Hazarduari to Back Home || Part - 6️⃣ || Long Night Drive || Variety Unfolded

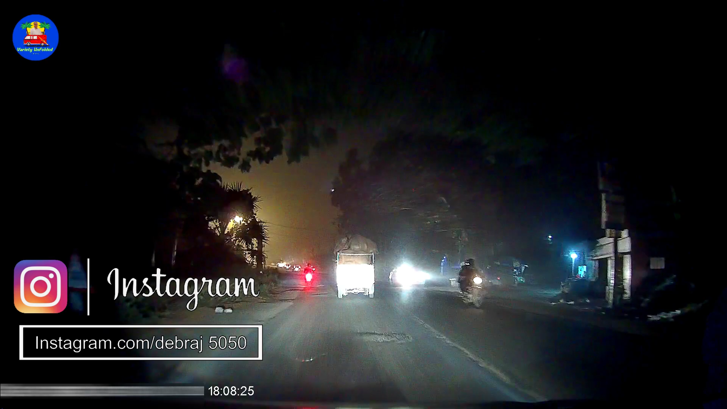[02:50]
আমরা বহরমপুর শহরকে বাইপাস করে হাইওয়েতে এসে পৌঁছে গেছি।
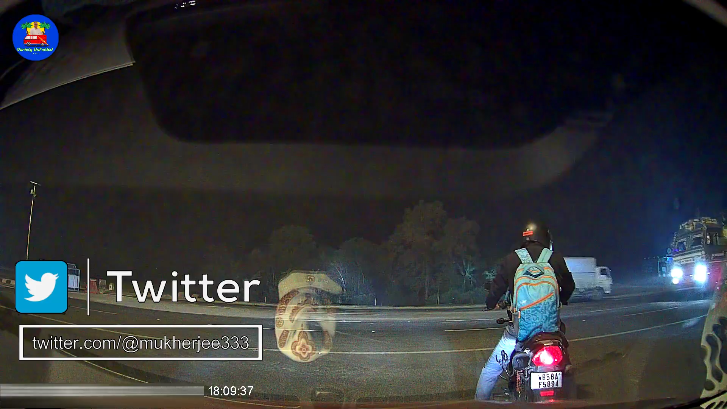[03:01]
এখন ঘড়িতে টাইম অলমোস্ট 6:10 আর আমরা হাইওয়েতে চলে এলাম।
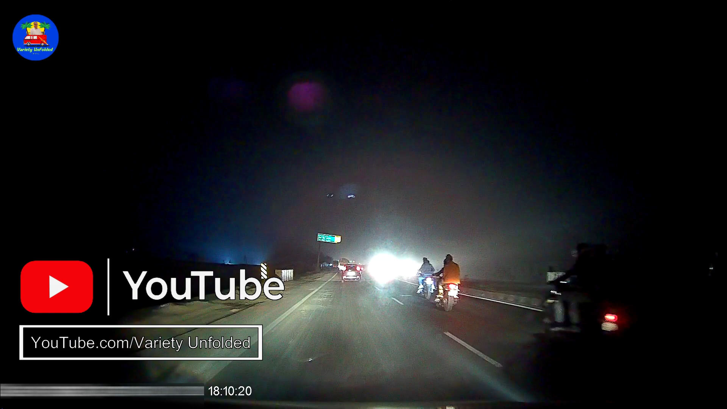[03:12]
আজকে এই পুরো জার্নিটা কিন্তু মুর্শিদাবাদ টু ব্যাক হোম এটা নাইট ড্রাইভ হতে চলেছে।
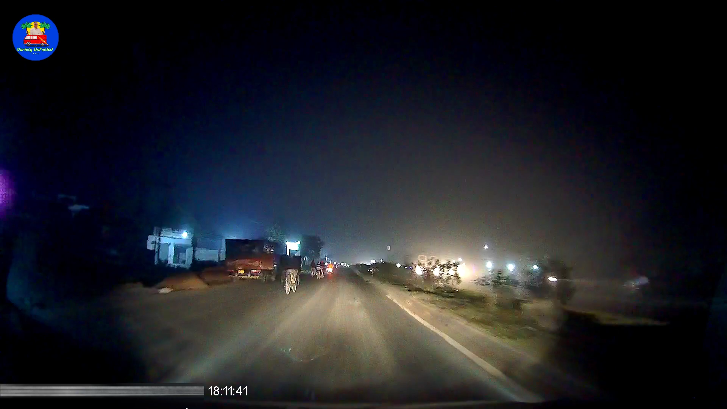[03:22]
এখানে একটা জিনিস লক্ষ্য করুন যে সিঙ্গল লেন রোড হঠাৎ করে ডাবল লেন হয়ে যাচ্ছে। চলতে চলতে হঠাৎ দেখছি অপোজিট ডিরেকশন থেকে গাড়ি আসতে শুরু করছে।
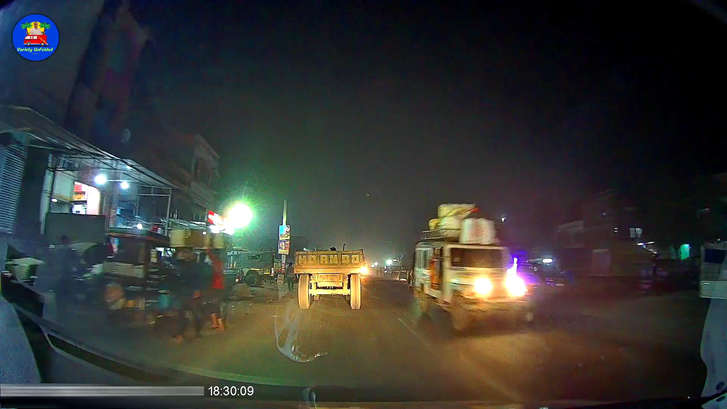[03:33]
যেহেতু আমার নাইট ড্রাইভ করার তেমন অভিজ্ঞতা নেই,
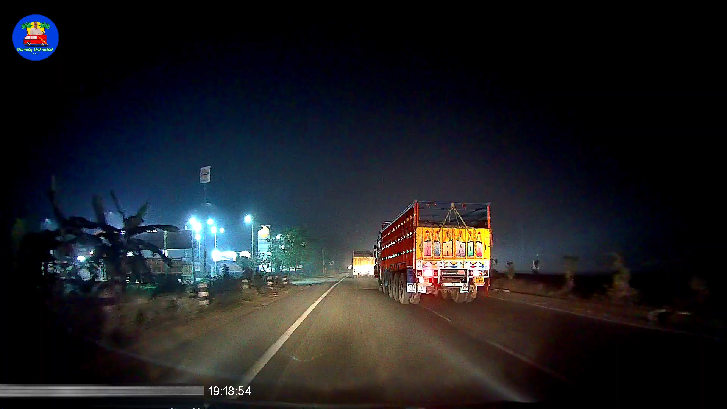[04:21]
ঘড়িতে 7:18, সেই 5:00 থেকে 7:18 প্রায় 2.5 ঘন্টা ড্রাইভ হয়ে গেল। তাই এই পেট্রোল পাম্পে আমরা একটু স্ট্রেচিং ব্রেক নেওয়ার জন্য দাঁড়িয়ে পড়লাম। আবার বেরিয়ে পড়লাম।
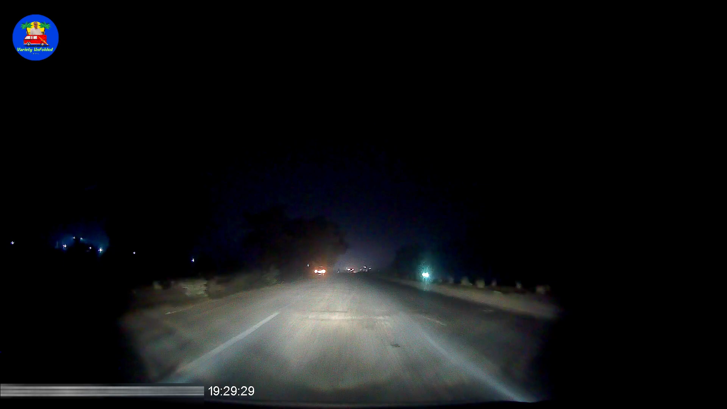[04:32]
রাস আস্তে আস্তে বাড়তে শুরু করেছে এবং রাস্তাতেও দেখুন কুয়াশা ধীরে ধীরে নেমে আসছে।
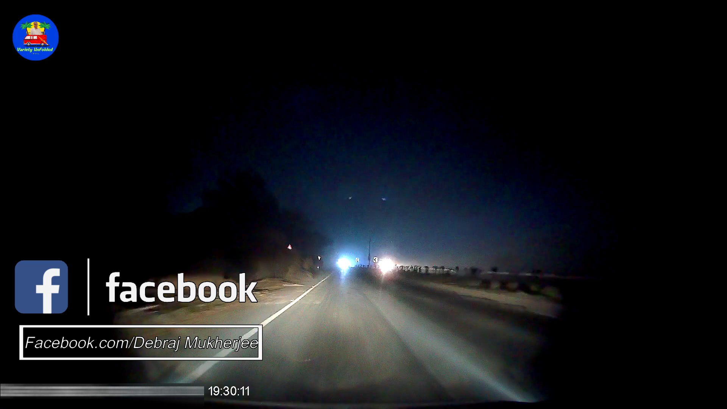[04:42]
এবারে চলুন বেশ কিছুটা রাস্তা একদম টানা এগিয়ে যাই, তারপর আবার আপনাদের সঙ্গে কথা হচ্ছে।
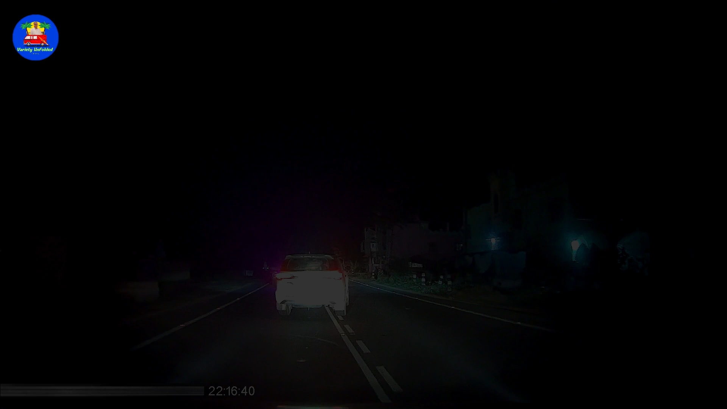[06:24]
এখন রাত 10:16, আমরা কালনা পেরিয়ে এসেছি, কিন্তু এখানে এসে দেখছি সামনে বিরাট জ্যাম।
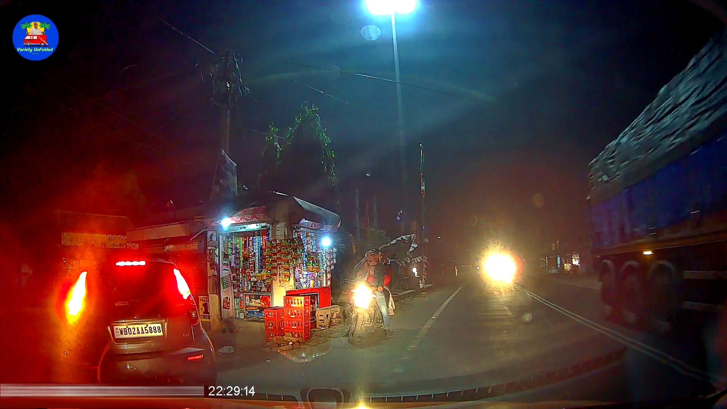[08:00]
মোড়মাথায় আমরা জিটি রোডের কানেক্টিং রোড হিসেবে এই রাস্তাটা শিমলাগড় কালীবাড়ির আশেপাশে কোথাও তুলে দিচ্ছি কিনা জানতে চাইলাম, কিন্তু ওখানকার ভদ্রলোক বলতে পারলেন না।
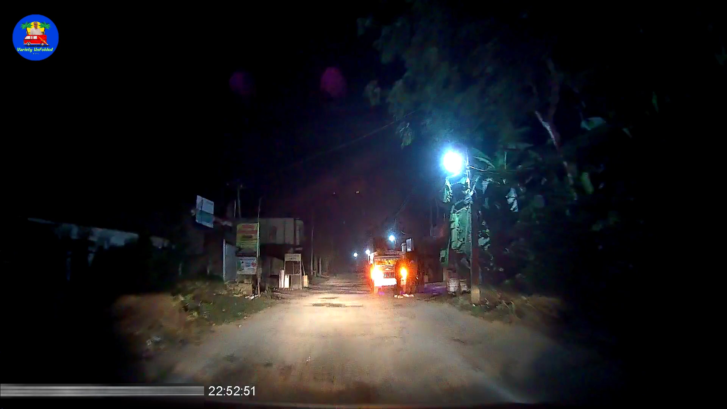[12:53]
আসলে এই রাস্তাটা কোথাও কোথাও জনবসতি রয়েছে, ছোটোখাটো গ্রাম রয়েছে, সেই গ্রাম পেরিয়ে গেলেই আবার ক্ষেত খামার,
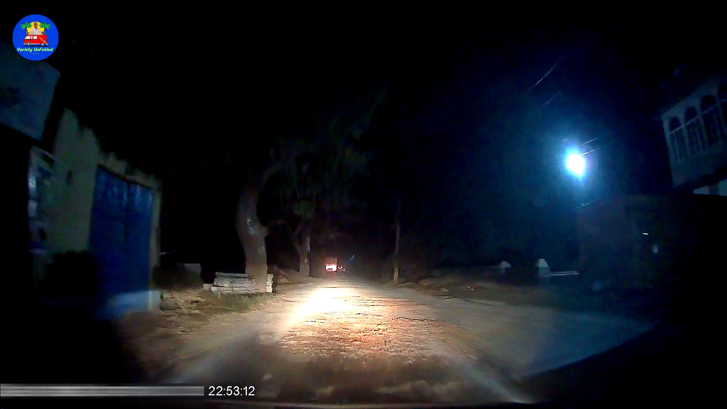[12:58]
এবং যখনই জনবসতি শূন্য হয়ে যাচ্ছে তখনই এই রাতের কুয়াশা একদম জাঁকিয়ে পড়ছে এবং রাস্তার ভিজিবিলিটি জিরো হয়ে যাচ্ছে।
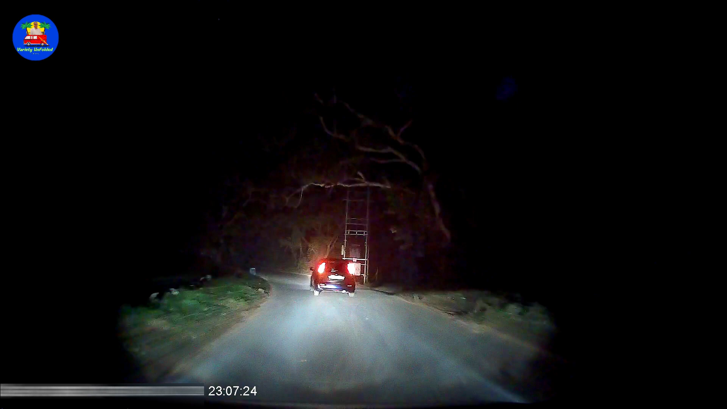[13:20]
মগরার ওখানে যেখানে মাছের বাজারটা থাকে, যেখানে মাছের বাজারটা থাকে।
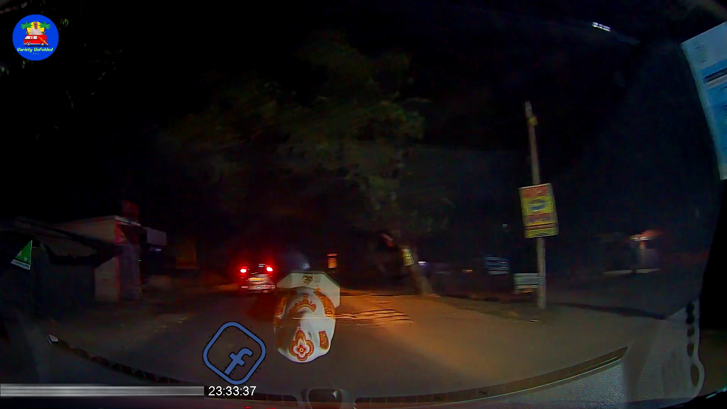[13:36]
অ্যাট লাস্ট আমরা মগরার কাছে এসে দিল্লি রোড পেলাম। এই রাস্তাটাও কিন্তু ভালো রকমের স্মোক রয়েছে, তবে আমরা জিটি রোডে এসে গেছি, এবারে সোজা বাড়ির পথে ফিরে যাওয়া।
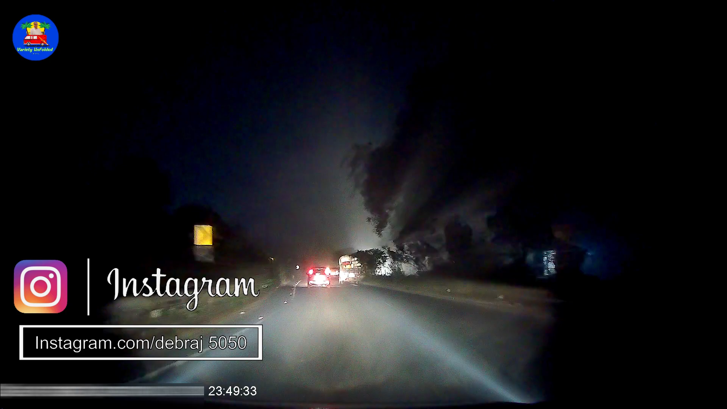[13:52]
আমরা চুঁচুড়োর কাছাকাছি এসে গেছি এবং ঘড়ি বলছে এখন রাত 11:49। আমরা ঠিক করলাম যে সামনেই যে ধাবা পাবো সেখানেই দাঁড়িয়ে আজকে রাতের জন্য কিছু খাবার পার্সেল করে নেব।
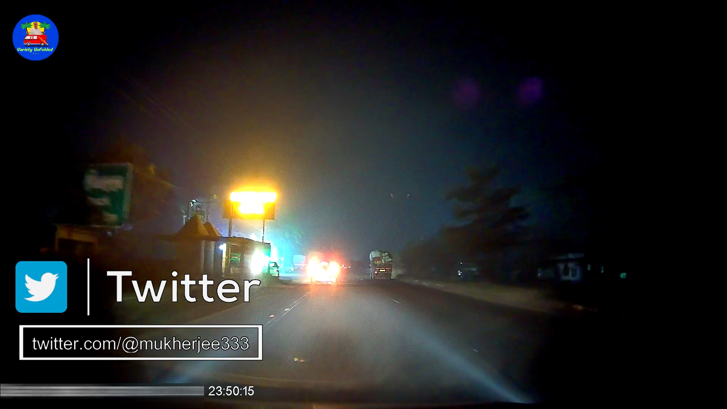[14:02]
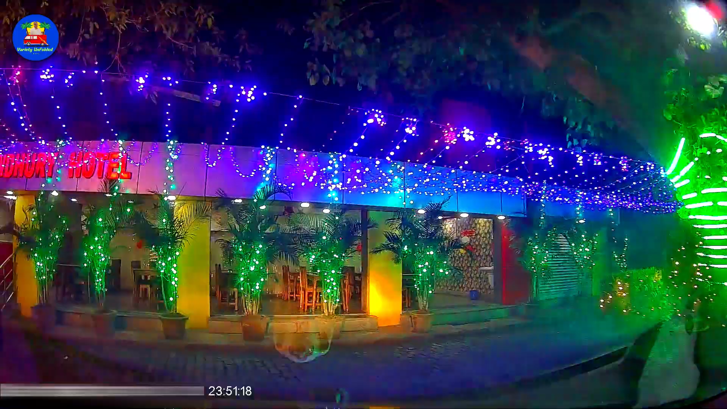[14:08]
আমাদের পার্সেল নেওয়া হয়ে গেল।
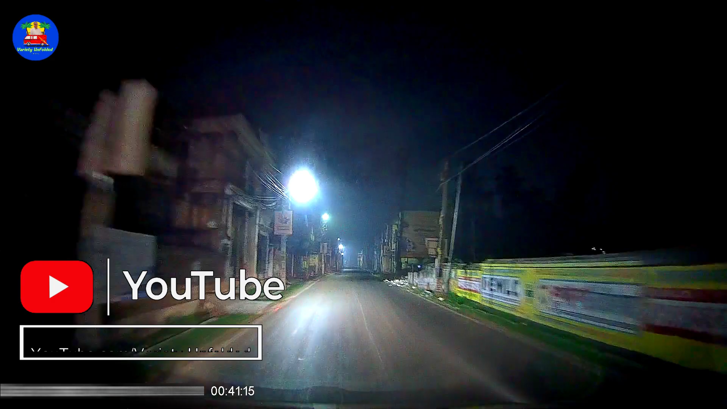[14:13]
মাঝে চুঁচুড়াতে যেতে হয়েছিল আমাদের কিছু সহযাত্রীকে ড্রপ করার জন্য। এখন ফিরে চলেছি বাড়ির পথে, একদম শুনশান রাস্তা, প্রায় 12:45 বাজতে চলেছে।